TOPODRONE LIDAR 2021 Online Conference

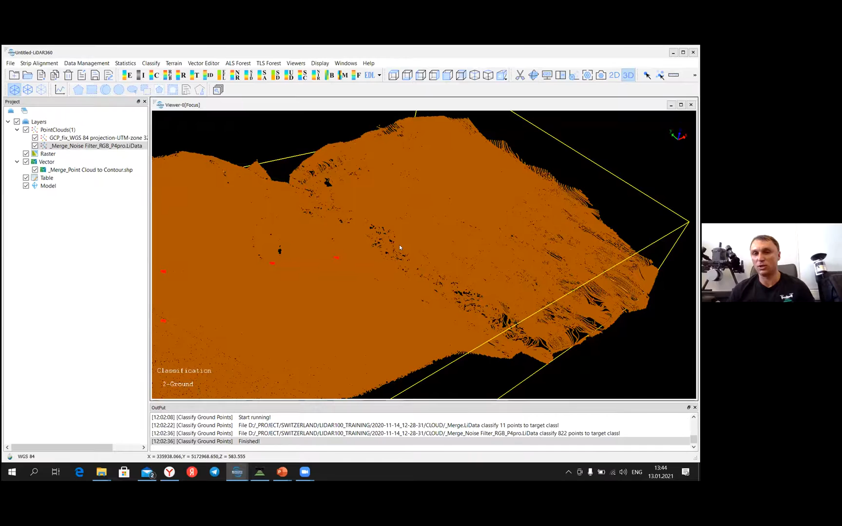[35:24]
And the accuracy is within 3 and 4 centimeters, definitely. And I would like to invite another one user, which shows you how to use LiDAR for forest survey, how to use a backpack for forest survey from the ground, how to combine with data.
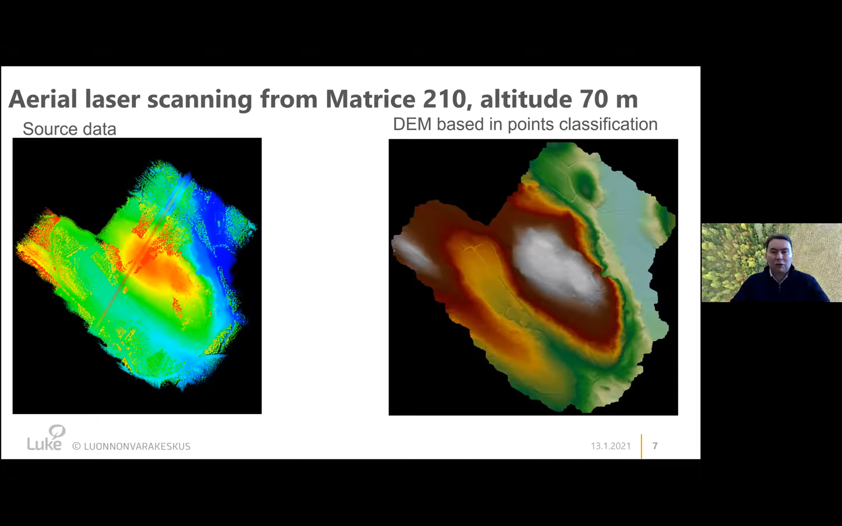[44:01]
For example, I found some of the small channels which I never knew about their existence in this area, even though I spent several years walking on this area. And by my understanding, I know the area very well. Then the second step of processing, we normalized the point cloud by the digital elevation model. And it's immediately give us a very quick overview of the value of the forest resources. Practically, as you can see from the screen, all the red areas representing the commercially valuable trees. So mature, valuable, high trees with a big commercial value.
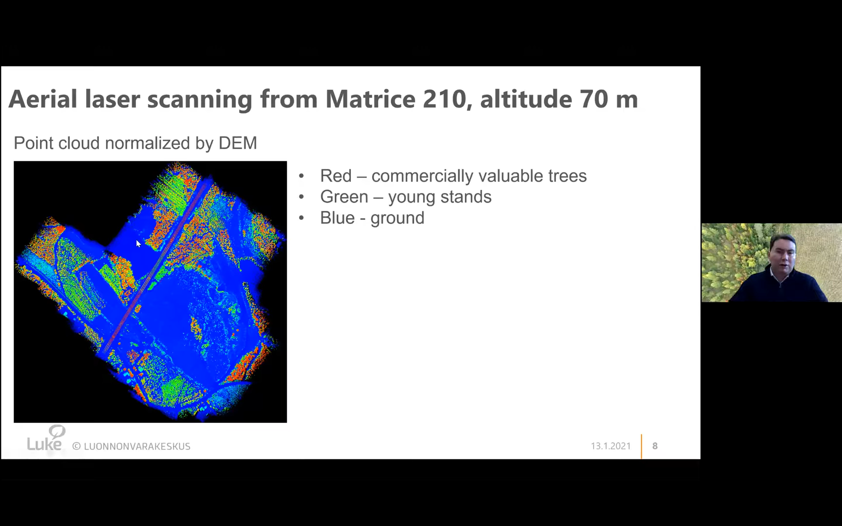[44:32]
Green, you can see very clearly young stands, and then blue is the ground. And here you can see also the power lines crossing the area. Let's look into the data. So what do we get out of this LiDAR data? So I will not talk about in my presentation about accuracy. Of course, we checked the accuracy of this data set, and I was very much surprised how accurate the data was collected with this device.
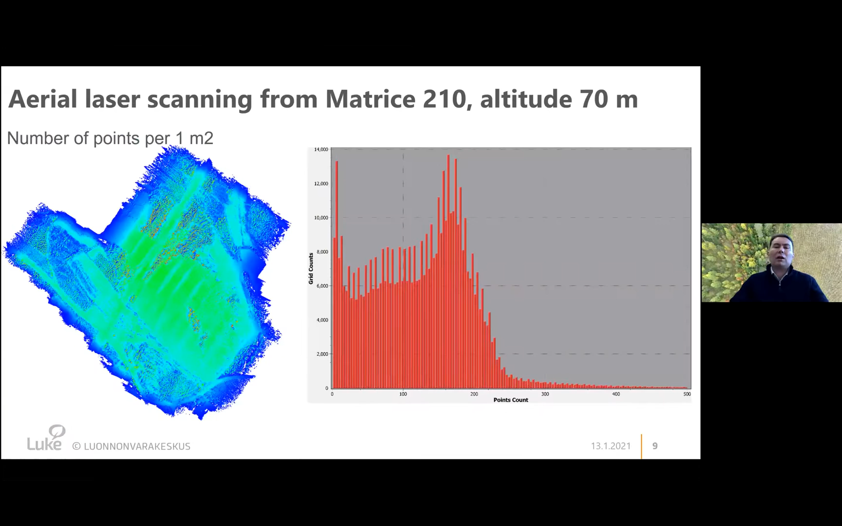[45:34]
But on average, as you can see from this graph, on average, we are getting about 150 points per square meter, which is quite high for many applications. How we can use this high point density? One very simple solution is to process the data and to get it individual trees. So this is totally automatic classification of the point cloud. So I was able in a few minutes to extract all the trees. Here you can see on the slide the trees colored by the tree number. So it's not a tree species, it's just a tree number, random tree number. And this was a really big surprise for me because this point cloud allowed us to
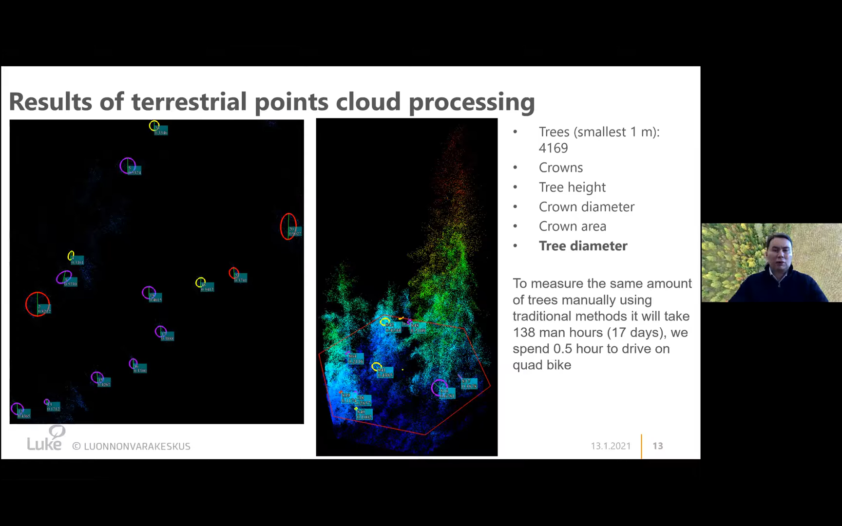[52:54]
it would take us about 17 days, so 138 man hours, to measure all those 4,000 trees. And here we were able to get those 4,000 trees is in less than half an hour. In Finland, the laser scanning is nothing new. So in Finland, in forestry, the forest inventory program started already in 2010, when the systematically big areas in Finland were scanned from the air. And this program, which was in last 10 years, was aiming for a point density of half point up to 1 point per square meter.
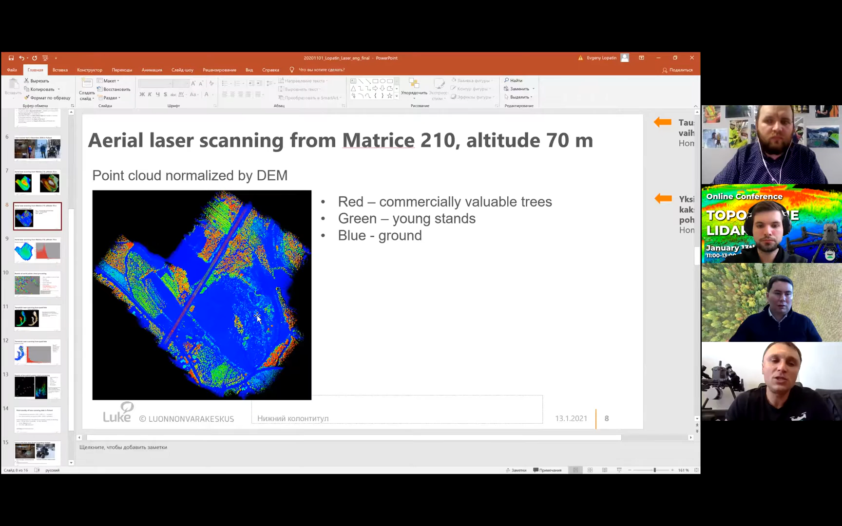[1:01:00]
the same area could be inventoried with higher accuracy and almost like 100 times faster. So, and the next question, is it necessary to make any field walk when you use LiDAR to measure trees? Is it necessary to go to the measure tape to measure trees? Or it's possible to measure directly from a point cloud? So how do you think right now? Of course, you know, as we all know, that all the maps are lying. And at the beginning, I would suggest to check the accuracy and to check how accurate how accurate result you get.
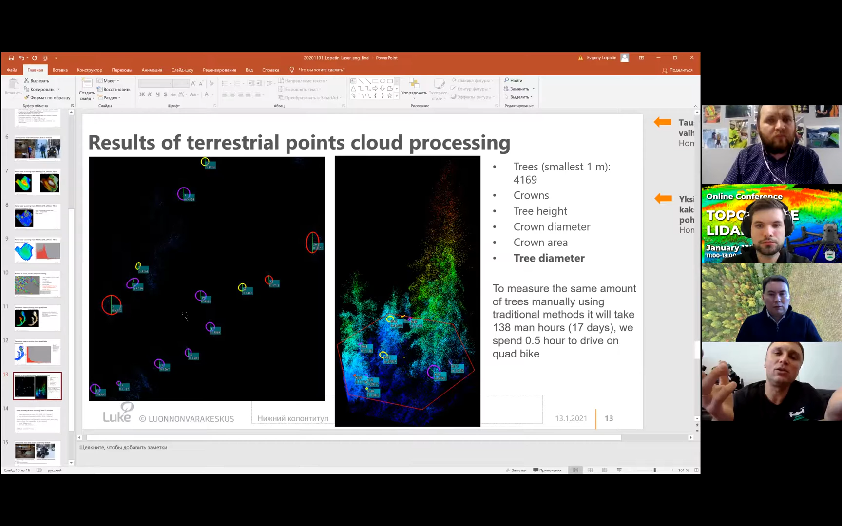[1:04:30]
And how do you think about multispectral data? Is it possible to use LiDAR without multispectral data to define a type of trees, for example? Yeah, you can see even from this slide, you can see here that,
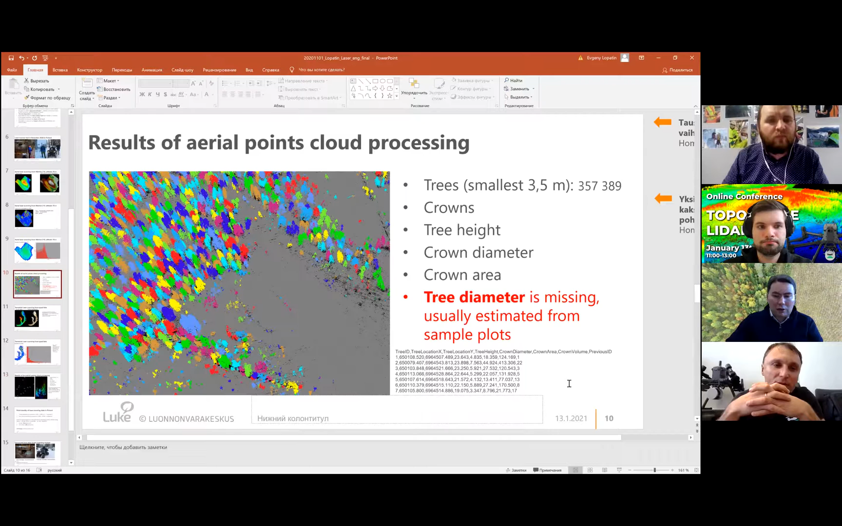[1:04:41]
I'll try to make it bigger, like, if you look more carefully on the shape of the crowns, this is a birch. Uh-huh. For example, you see, look on this tree, this is a birch. Is it a ground survey or is no, it a... It's aerial survey. Aerial survey. And mm-hmm. All others, those kind of columns, are spruces. So there are nowadays techniques how you can identify the species from laser scanning data.
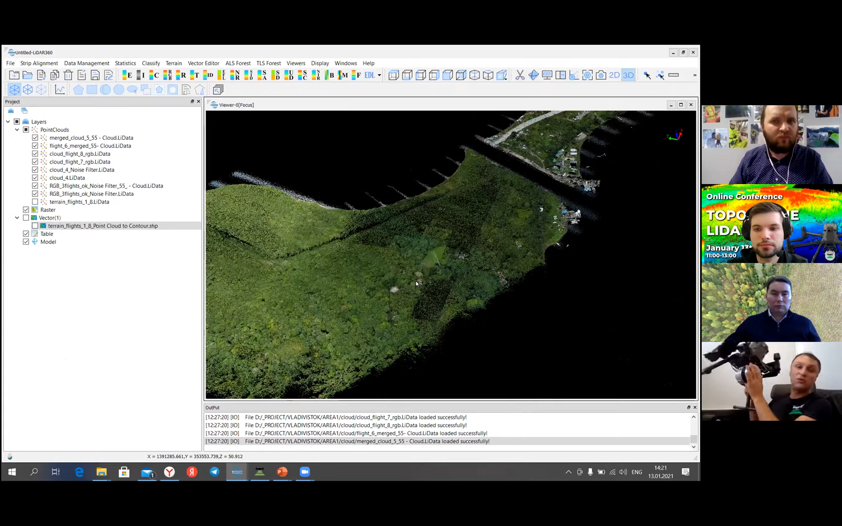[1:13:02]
But another one solution is use your existing PPK solution with Mavic 2 Pro or Phantom 4 Pro. As soon as you get very precise georeferenced images, you just need to make preliminary air triangulation just to create a block of images without creating of detailed point cloud, dense point cloud. You just need to create this block of images, and after that, it will automatically colorize point cloud.